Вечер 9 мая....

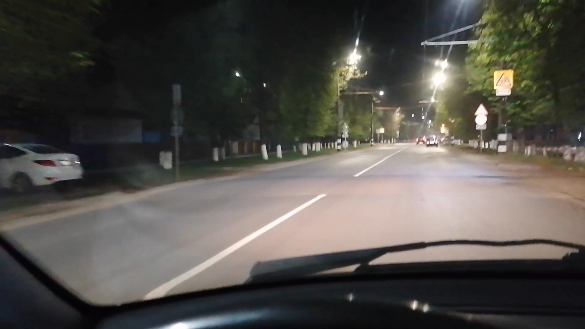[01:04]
Семерик все стоит Бесколесный Что это, блять Где они стреляют, блять Непонятно О, где-то там
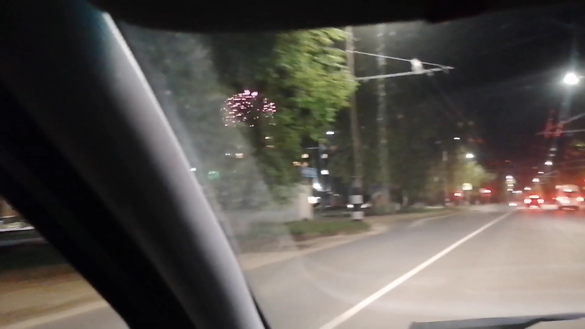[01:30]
Весь народ как этот По бочинам стоит С влагами тут гоняет